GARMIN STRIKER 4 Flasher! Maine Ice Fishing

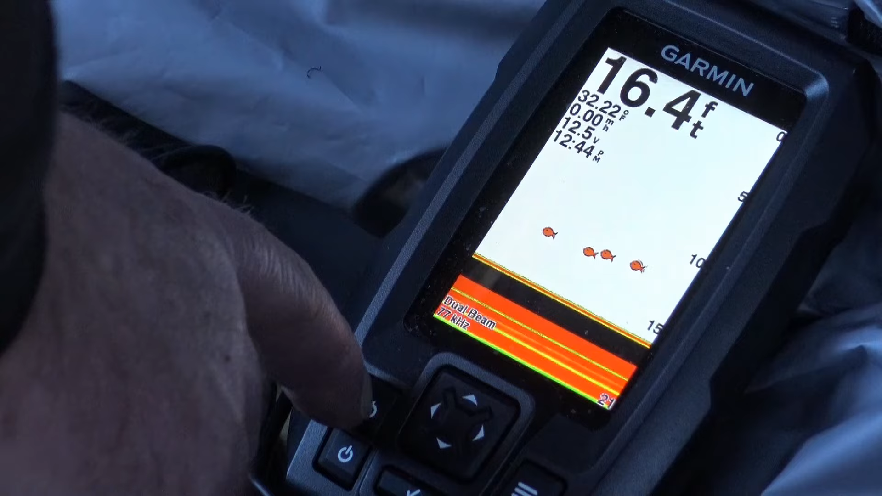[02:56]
On screen: depth 16.4 ft
And for now if I go... I can hit the back arrow here. There's what the home screen looks like.
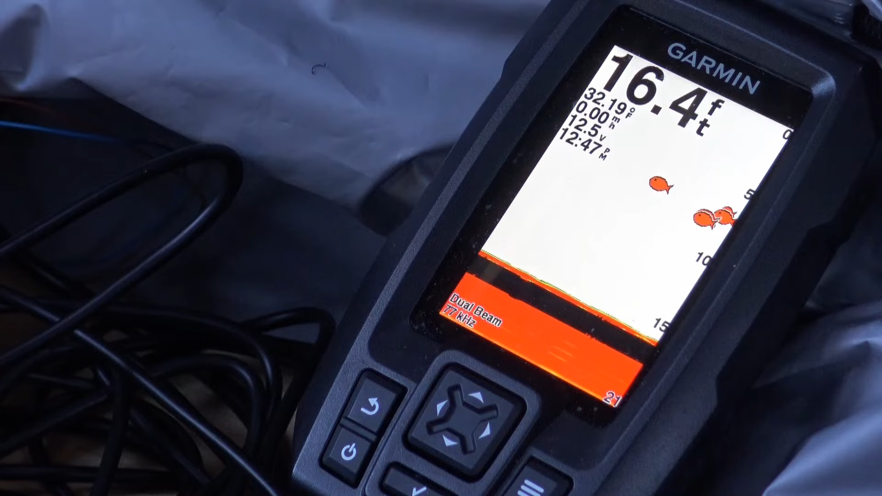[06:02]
On screen: depth 16.4 ft
There's definitely some fish hanging out in the area. They won't commit to my lure though, for whatever reason. So 16.4 feet deep. The water temperature is 32 degrees, 32.19 degrees. That's the water temp.
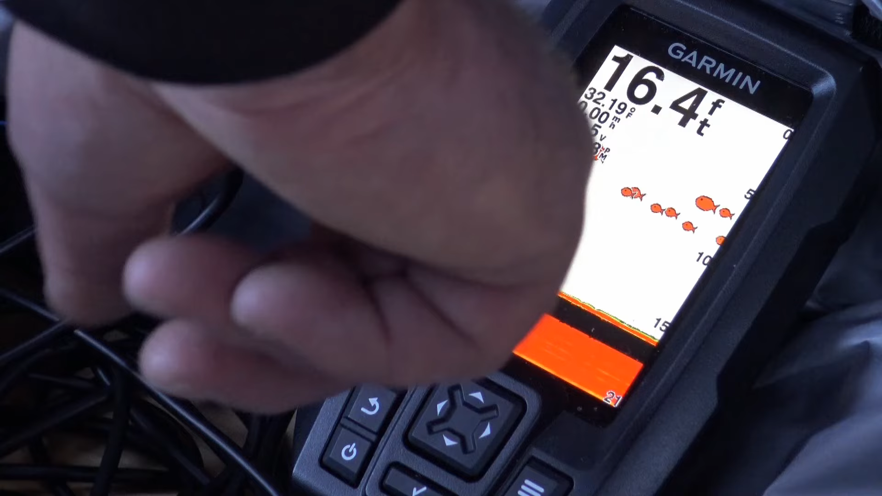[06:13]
On screen: depth 16.4 ft
My battery is good at 12.5 volts. So I'm going to go back to flasher.